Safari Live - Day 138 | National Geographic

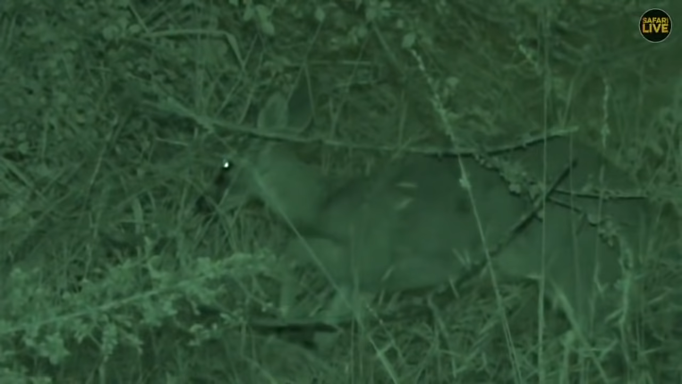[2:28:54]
Well, we haven't given up on our mammal list yet, and we have a little grey duiker in infrared. So what is this? This is number 8, a female duiker.
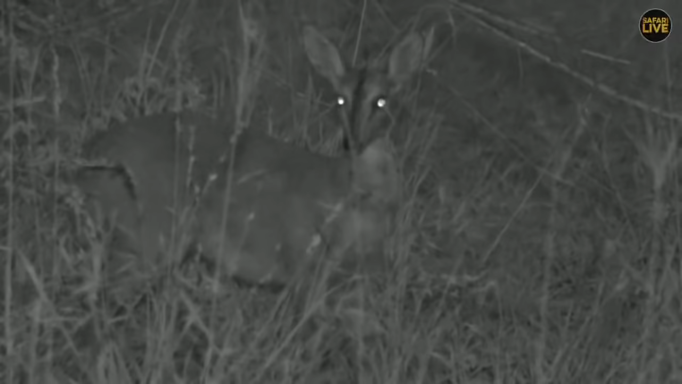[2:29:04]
Monkeys were 7, number 8 is a little female duiker. Isn't that... beautiful. Now, much more relaxed than during the day, because normally they disappear at a rate of knots. And duiker are quite nocturnal in their feeding habits. So they tend to be a little bit more relaxed at night.
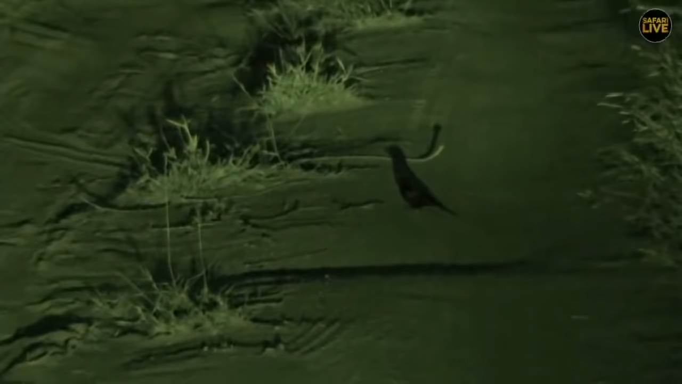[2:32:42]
Now, this has an interesting little memory for me. The first time I noticed that forked-tailed drongos like to sit on the road in the very, very last light of the day, I was living not too far from here up in a place called Palaboa. And I used to go running in the evening. It wasn't actually in the town, which is quite possibly the most unattractive town in South Africa. I was in a rural area, and I used to go running around about this time,
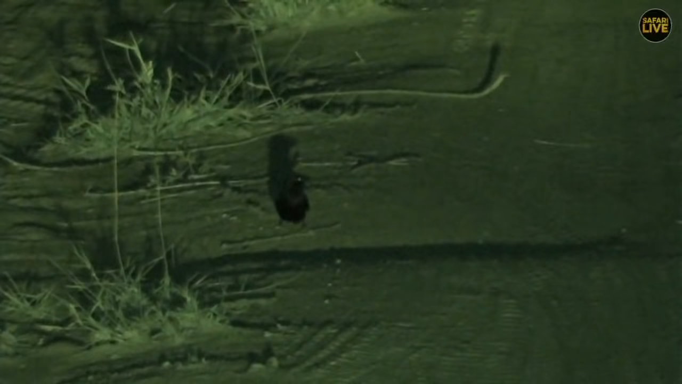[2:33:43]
I mean, they're not nocturnal, so it's only at this very last, or during the last embers of the day, that they will sit on an open patch like this and wait for things to come past. And it's only they that do it. A very interesting behavior. We too are now in infrared, are we, Fergus? Yes. And that's why your picture is black and white, in case you were wondering. You can stop shaking your television or your smart TV.
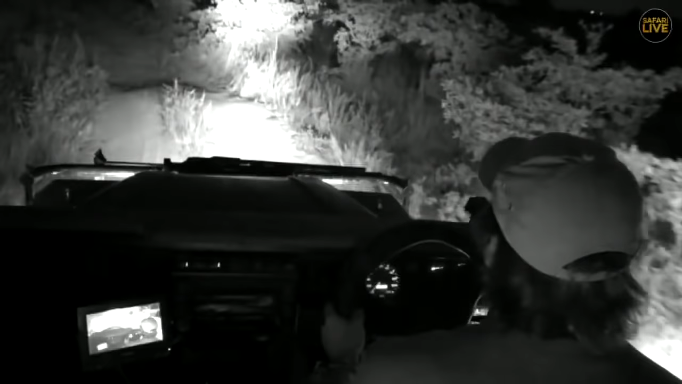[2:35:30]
Well, I'm hoping so. I think James doesn't like the spotlight because it's like this. He's got to sort of try to see over the wheel and shine the spotlight with his arm up.
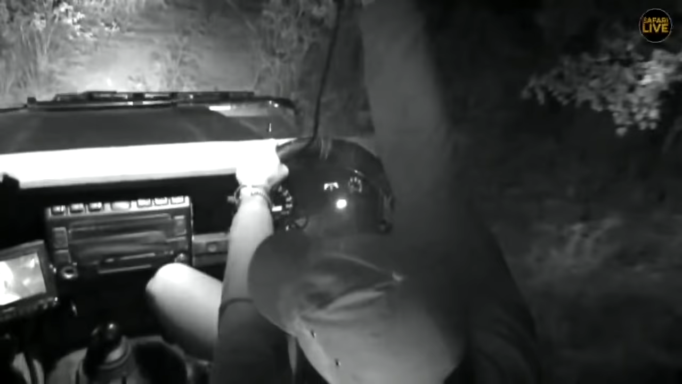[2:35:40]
Jamie also has to, whereas I can just sort of sit normally and carry on shining the spotlight. We're still hoping for a last-minute leopard. We're doing a block around, loop around the block. Oh, there we go. There's number 9, Vim.
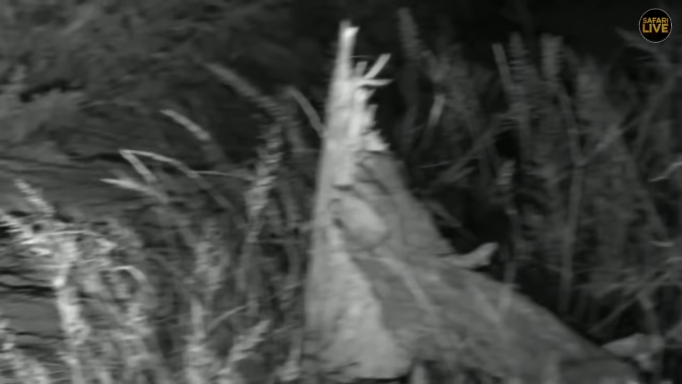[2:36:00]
Scrub hair. So we've got to Vim's number 9. Now, Vim thought we were only going to see 9 different species, or they disappeared, the little scrubbies. And there they are. Right next to... Oh, don't run away too far. Oh, he's disappeared. Behind the little bush. Okay. So that's 9 mammal species.
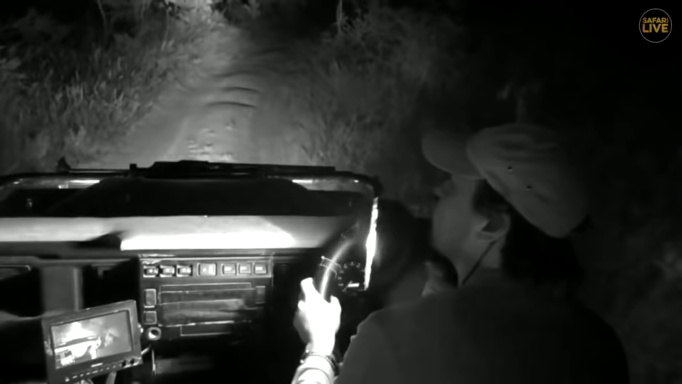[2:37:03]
What do you think, Vim? Oh, polecat, yeah. Caracal, I mean, they're all quite scarce and whatnot, but I think polecat is definitely something you don't see as often here.
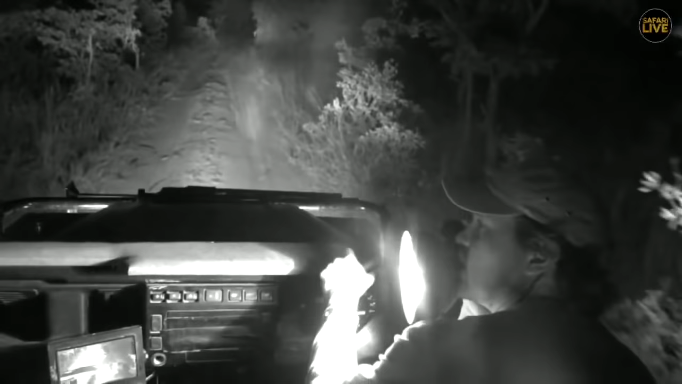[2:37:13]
Oh, there we go, bush baby, them. Oh, no, it's jumping too fast. Where'd he go? There, I can see the eyes. Just trying to find a gap through the trees. That would have been number 10, but we didn't get him on camera. So he doesn't count, does it, Vim? Oh dear. Maybe we'll get lucky with another bush baby. No, he's still there.
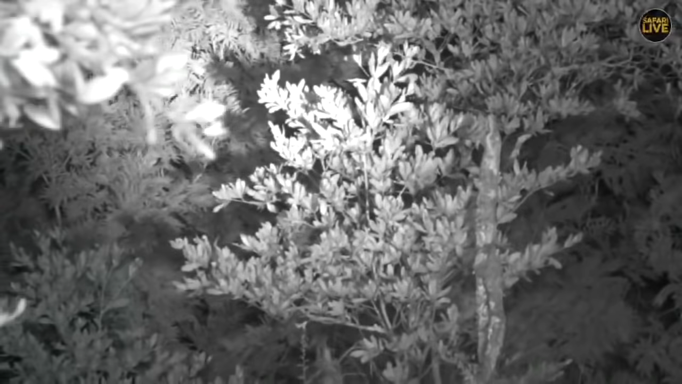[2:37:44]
You see him there, Vim? And you just see his eye. Oh, that terminalia is in a terrible spot. He's going up. He might pop his head out a little bit higher, Vim. Yeah. So there on that left hand sort of, there we go, somewhere in there. Where are you, little bush baby? Oh, he's gone down. Oh, there's more than one. There's another one coming through. See that shot? There we go. There we go.
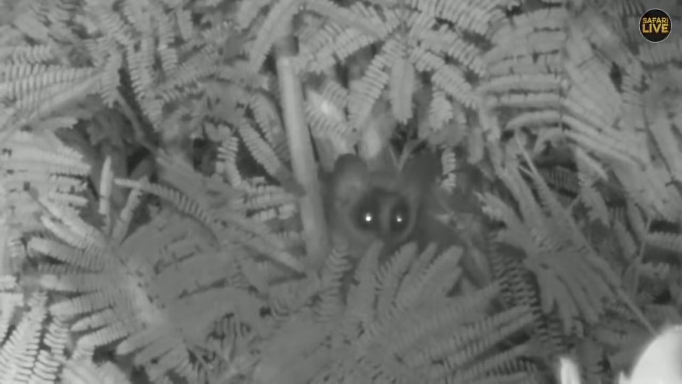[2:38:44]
Oh, they're so sweet. Oh, see, there's another one just dropped off to the right. Getting ready for a busy night of hunting insects. They've just woken up as it's got dark. Off and into the thickets it goes. Bye-bye, little one. Thank you for making an appearance and getting us our 10th mammal species of the drive.
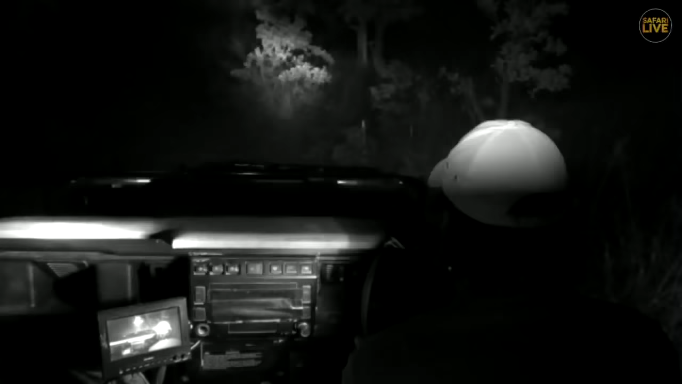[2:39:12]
Okay, yay! I'm tired. Now we need the leopard for 11.
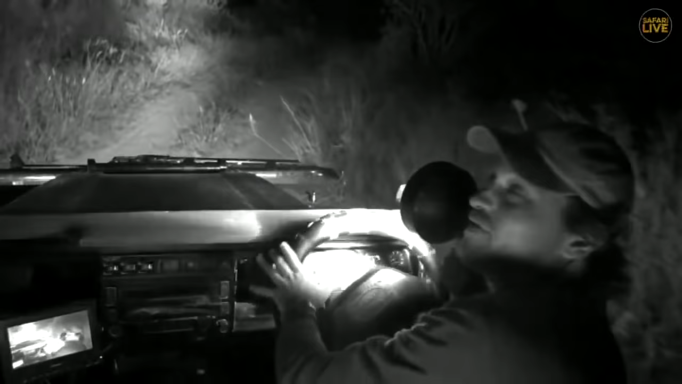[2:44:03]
I just said I could see over the steering wheel more easily. Lots of scrub hairs around, but we are trying to find some more species. Now, we just had that wonderful sighting of a bush baby. Hello, little scrub hair.
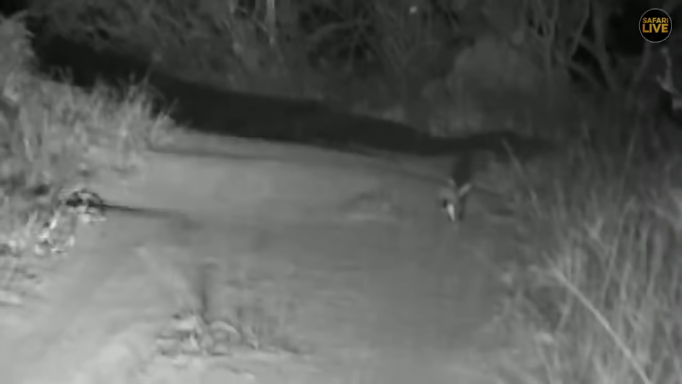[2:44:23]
Nope, sorry. I'll wait for them to find it. Whoa, look at that jump, he got a fright. You can see how incredibly agile they were. A bug flew into him and he just leapt straight up in the air. Silly thing. Now, Vim and I were just discussing, we're trying to work out on average how many scrub hares get eaten a day. I think a lot. I'd say at least one per leopard per day is a good one on average.
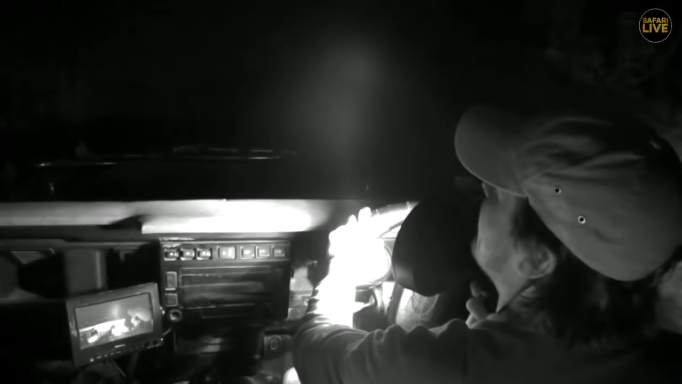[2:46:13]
They are small primates. They're related to slow lorises and,
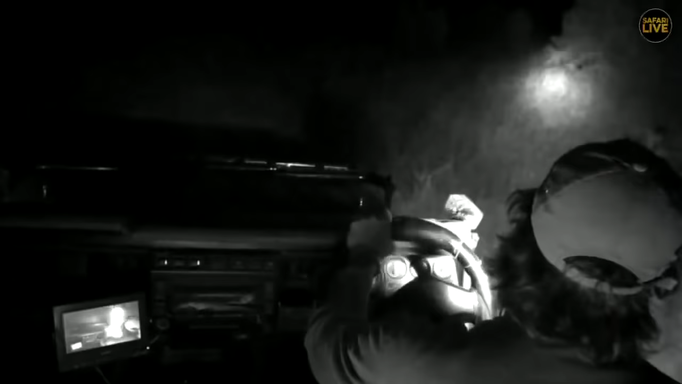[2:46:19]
other Galego species. Now, you will notice that we do switch our lights off quite often, and that's to not blind certain animals and that. And so when we turn the lights off, they tend to move out of the road. Now, the bush babies have a very varied diet, Gizmo. So they are insectivores. They are also fruit.
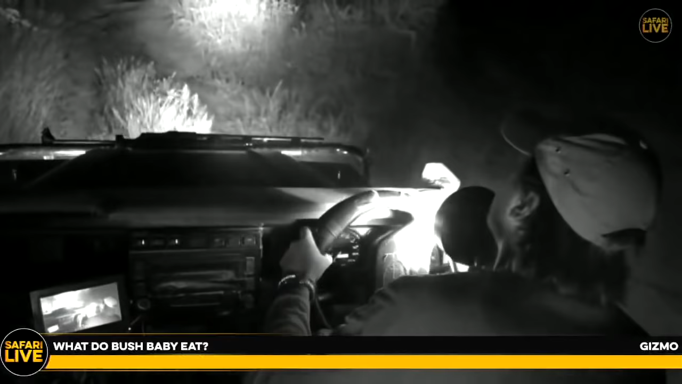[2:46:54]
They also eat fruits, but mostly insects. They'll even eat certain flowers. But mostly the little bush babies are insectivores, and so they eat a very wide variety of nocturnal and insects.